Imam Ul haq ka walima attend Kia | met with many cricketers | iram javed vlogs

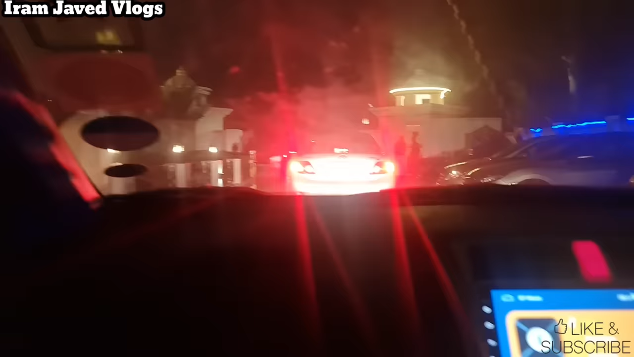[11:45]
اور فل انہوں نے رش کیا ہوا تھا اس کے اردگرد